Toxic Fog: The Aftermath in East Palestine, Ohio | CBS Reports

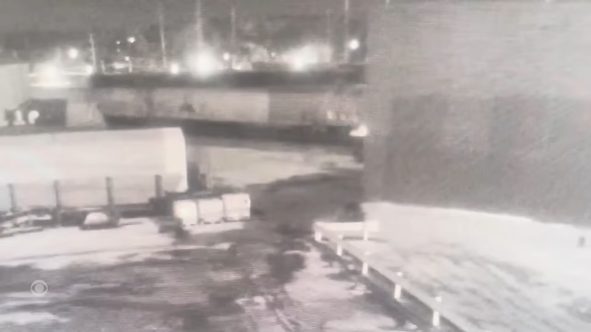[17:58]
In a preliminary investigation, the NTSB said an overheated wheel bearing caused Norfolk Southern's train to go off the tracks.
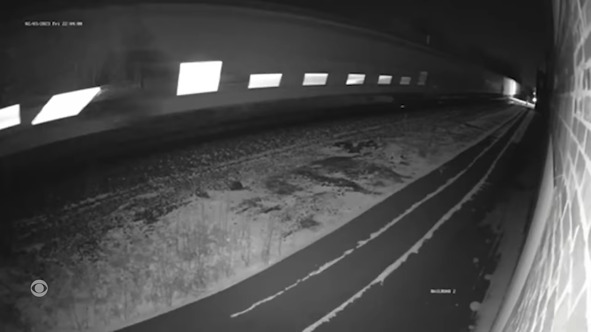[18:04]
The agency also has five other open investigations into the company, including its safety culture.